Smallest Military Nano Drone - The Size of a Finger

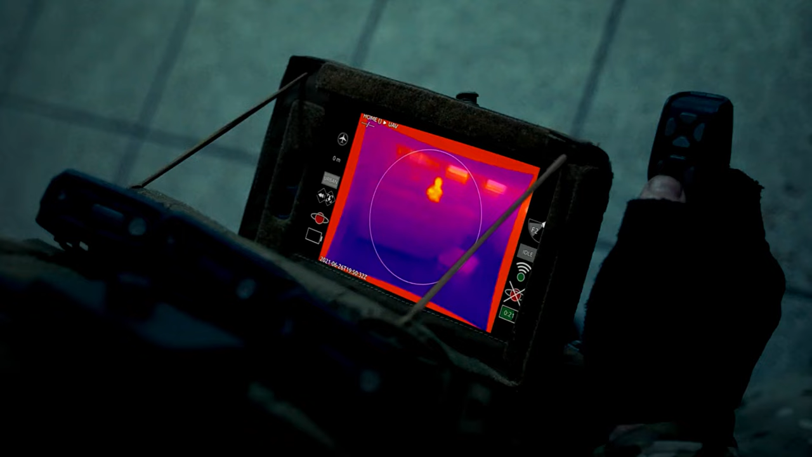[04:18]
The micro-aerial vehicle comes with a set of three cameras.